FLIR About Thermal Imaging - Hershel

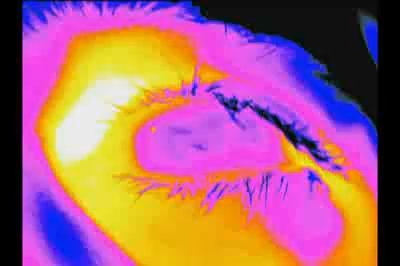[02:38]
Our eyes are detectors that are designed to detect visible light.
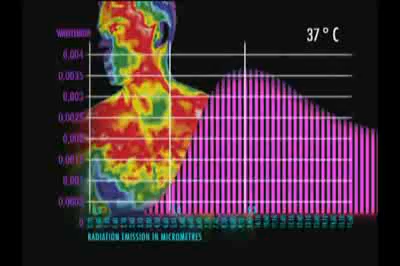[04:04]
and we can only see this radiation with an infrared camera.
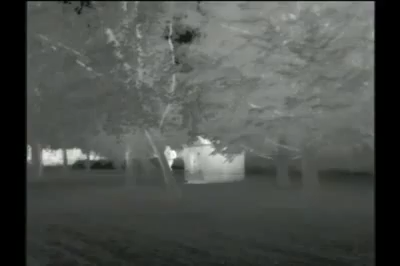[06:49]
They're less expensive, but do not have the range performance of a cooled detector.